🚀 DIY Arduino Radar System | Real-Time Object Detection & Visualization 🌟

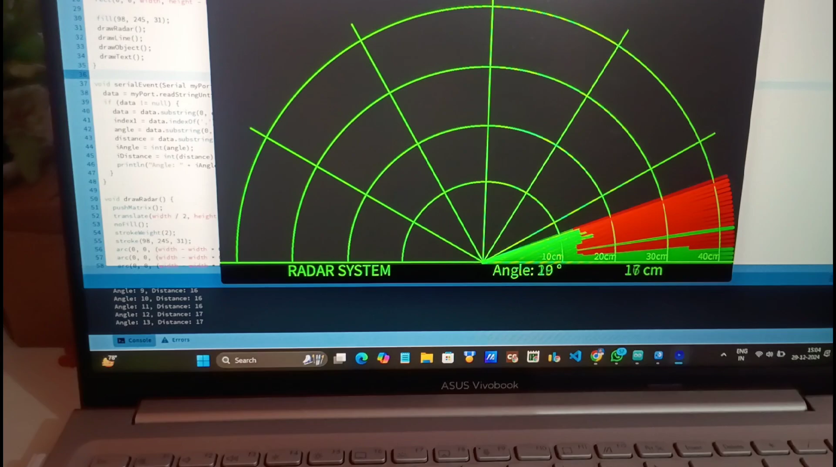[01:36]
So now you will see basically there are three things. The first one is angle, second one is distance and the third one is this red and green section.